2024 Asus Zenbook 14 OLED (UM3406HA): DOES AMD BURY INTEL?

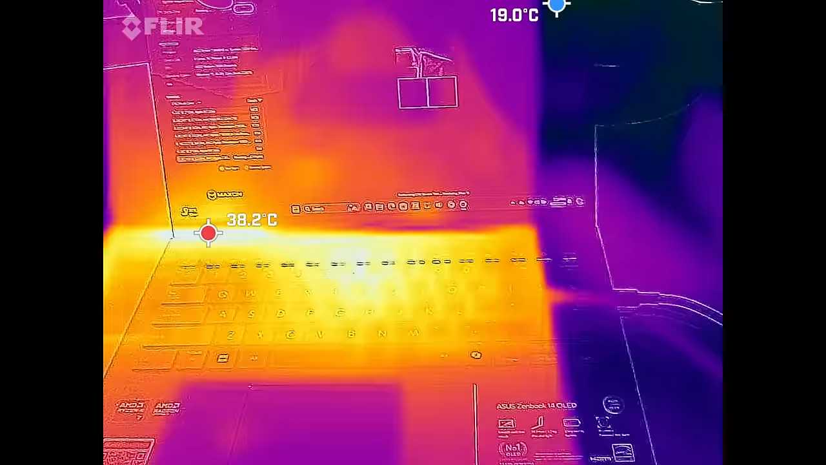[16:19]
to the surface temperatures under load above the keyboard below the display you'll notice maybe 39 to
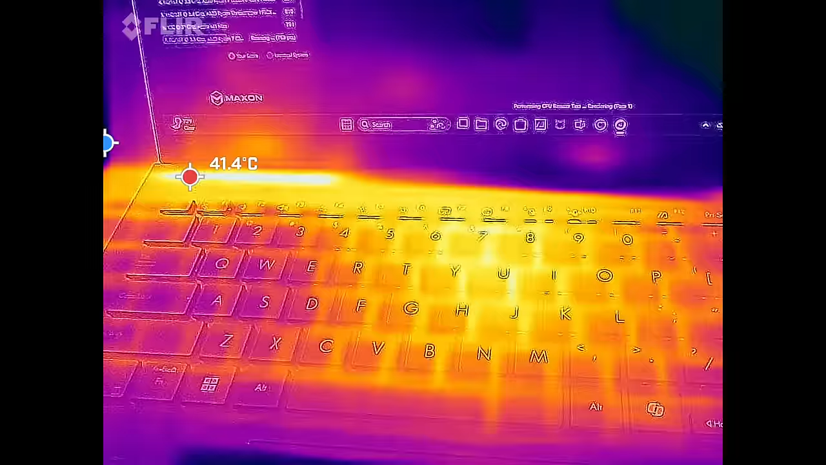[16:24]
On screen: spot 41.4°C
41 degrees celsius at most there that of course is where the heat dissipates so that's to be expected but where
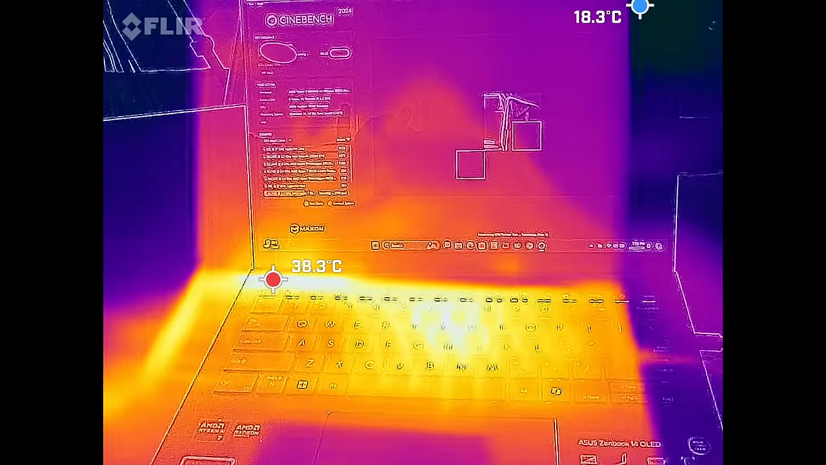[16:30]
you place your fingers on the keyboard never getting
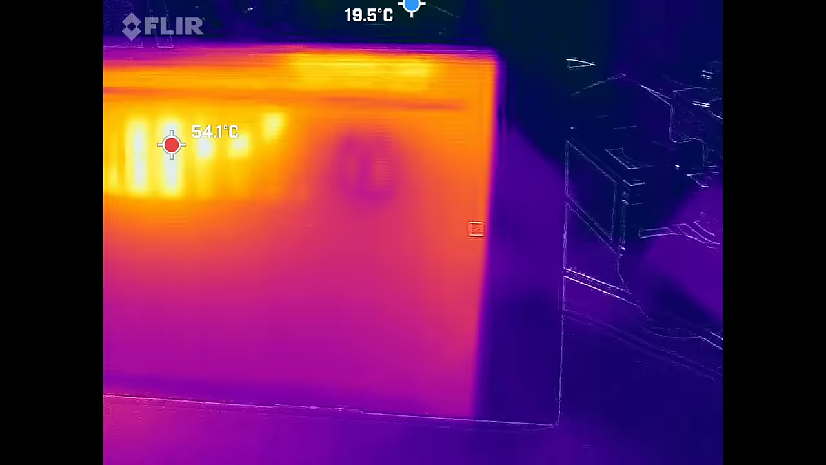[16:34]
there are a few hot spots you'll notice under load something to be aware